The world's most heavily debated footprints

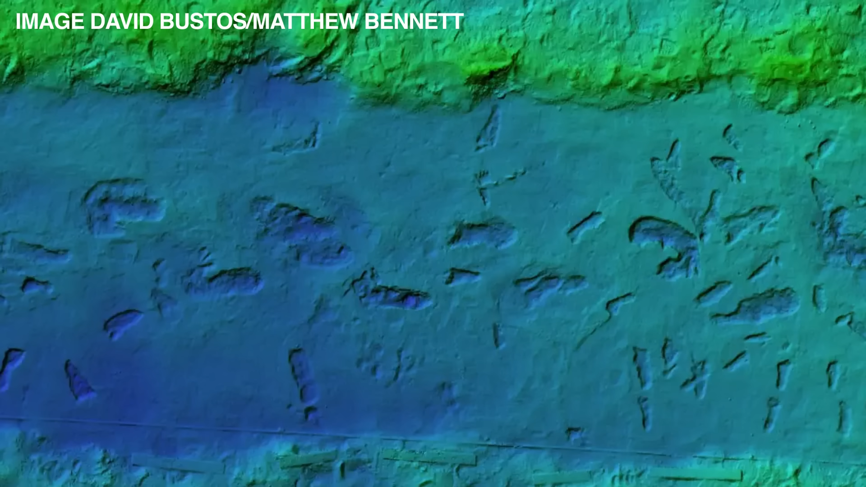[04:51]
The team also uncovered a trail of sloth prints, surrounded by a criss-crossing pattern of children's footprints. It was seemingly splashing around the sloth prints as they filled with lake water. Talk about bringing the past to life. It's absolutely incredible.